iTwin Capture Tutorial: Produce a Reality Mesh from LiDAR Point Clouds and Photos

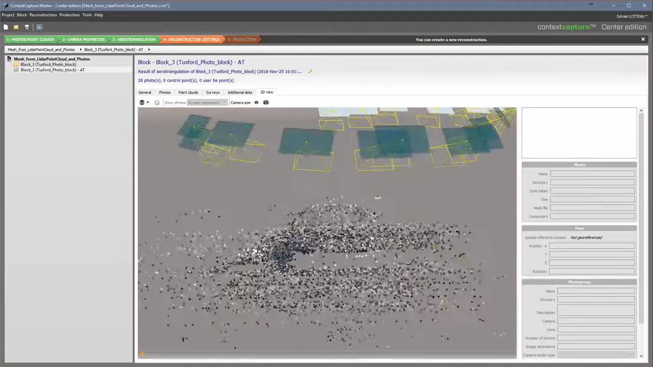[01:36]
Go to the 3D View tab to review your AT results. the Point Clouds tab.
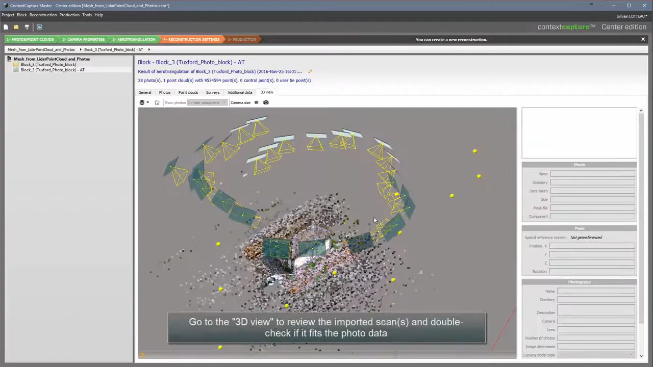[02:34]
Go to the 3D view to review the imported scans and double check if it fits the photo data.
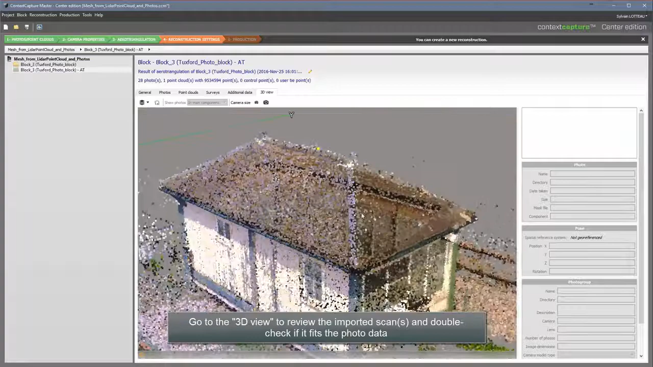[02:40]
The yellow dots represent the positions of the laser scanner.
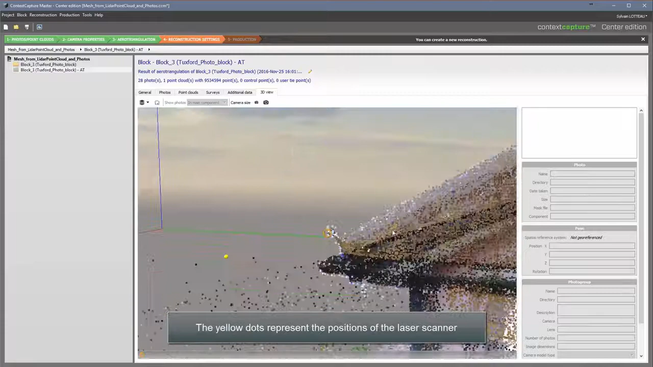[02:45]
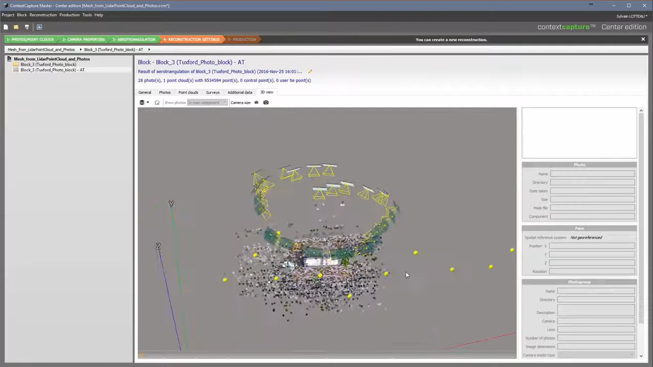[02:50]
Go back to the General tab and create a New Reconstruction. In the Spatial Framework tab, set a Tiling if needed and adjust your bounding box.